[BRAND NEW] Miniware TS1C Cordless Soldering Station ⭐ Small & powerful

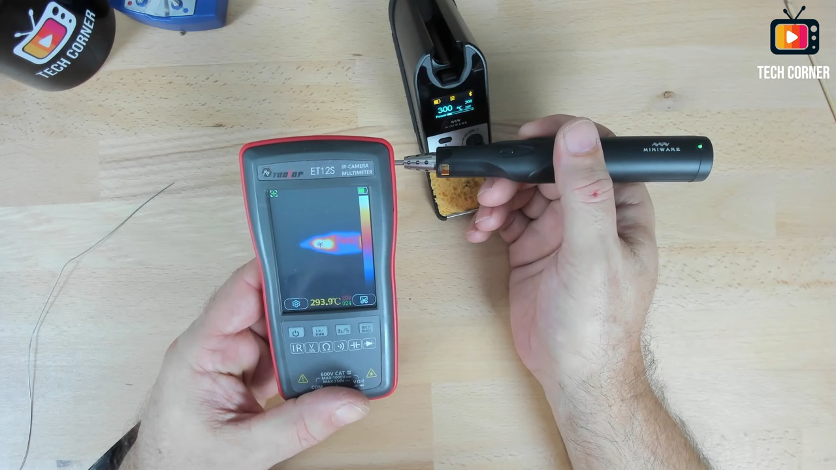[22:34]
On screen: spot 293.9°C
I decided to use it to check if the temperature is 300 degrees or not.
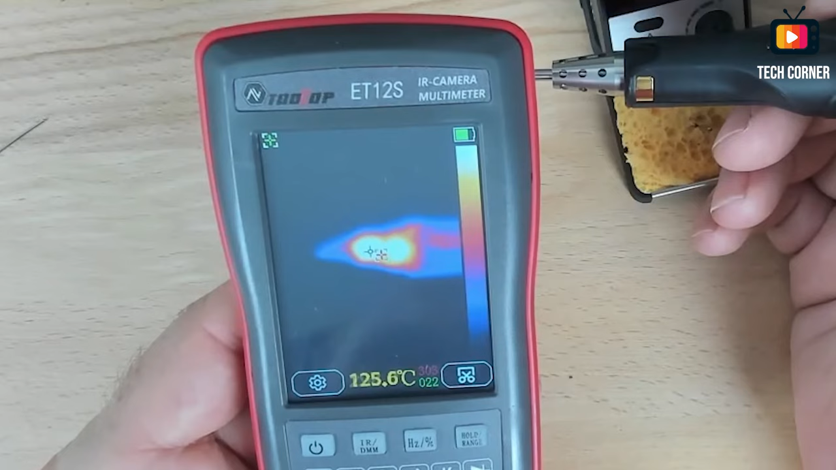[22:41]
On screen: spot 125.6°C
And it seems it is we have there on the, let me just see if I can show you. So here on the screen we have two arrows, the hot spot and the middle of the screen arrow. And if we take the middle of the screen arrow to the top of the tip,
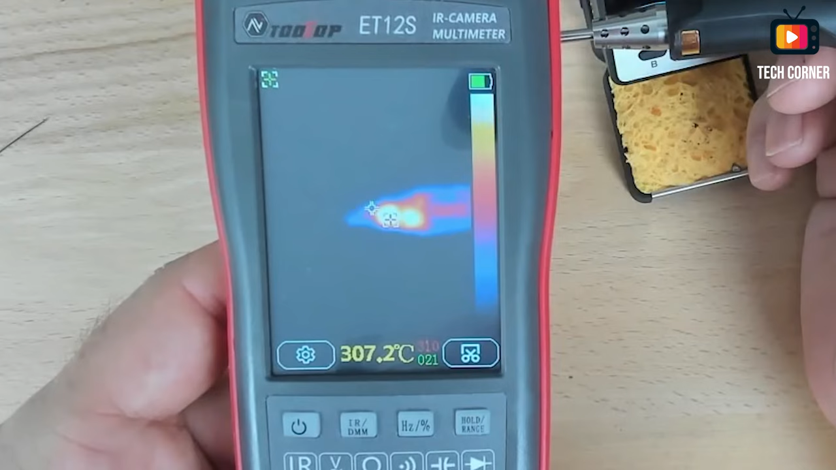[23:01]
On screen: spot 307.2°C
you can see that we have a temperature of 300 and something, 298, 85.
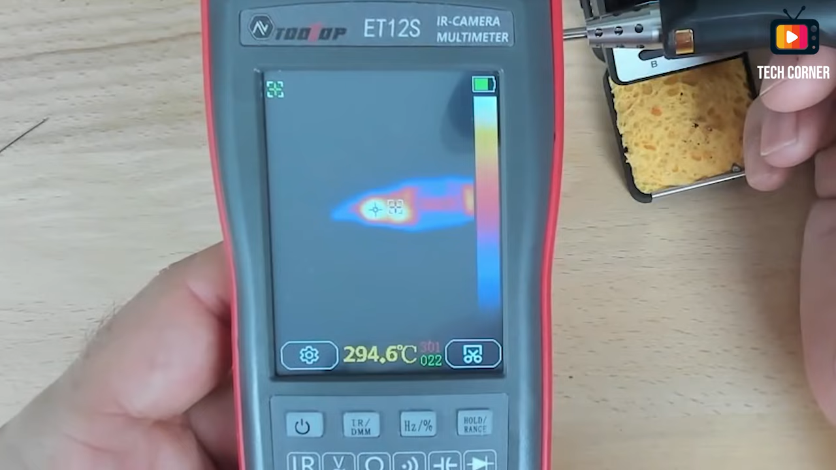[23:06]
On screen: spot 294.6°C
Oh, damn it. Okay, let's try again. Okay, if you see here on the top of the tip, we can take the arrow to the top of the tip,
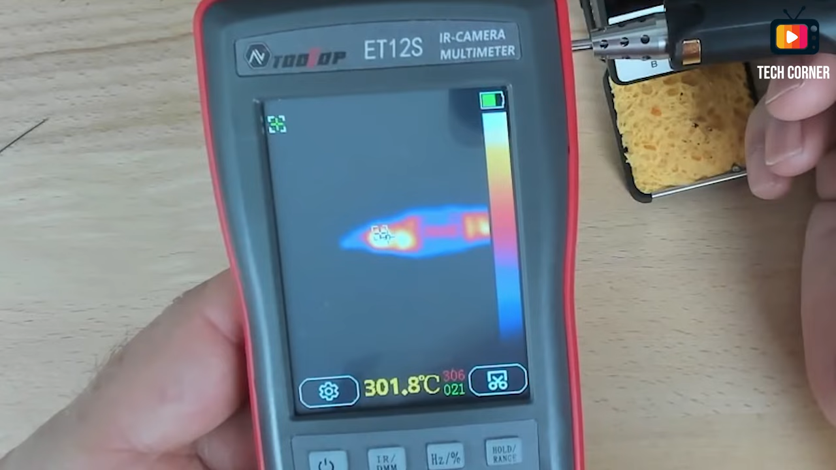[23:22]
On screen: spot 301.8°C
and we can see that it is at 300.